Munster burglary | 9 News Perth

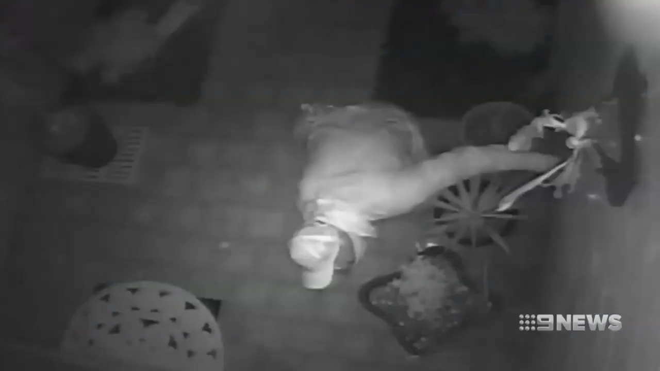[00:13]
A hooded figure watching and waiting, lurking outside a Munster home with a knife strapped to his hand. On the other side of the door, a six-year-old girl and her friend asleep in the lounge room. Entered the house, went straight up to the kids with his blade out, made sure they were asleep.
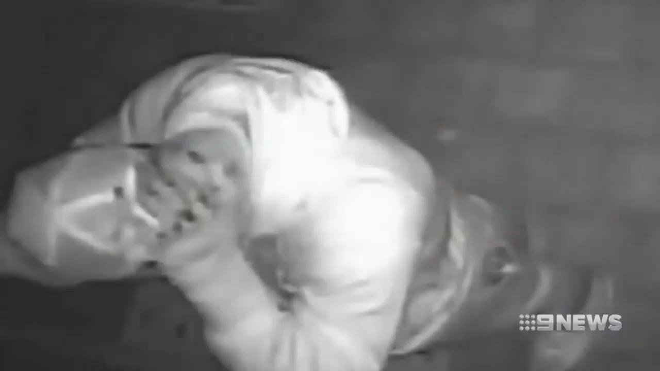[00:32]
Within two minutes, the intruder enters the Templetonia Rye's property,
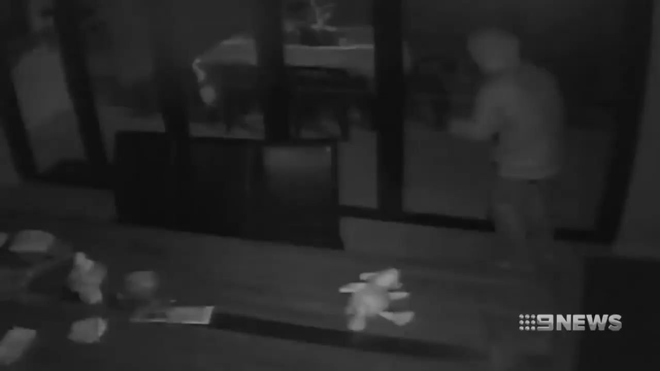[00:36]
first checking the young girl's sleeping before dashing to a room at the back of the home.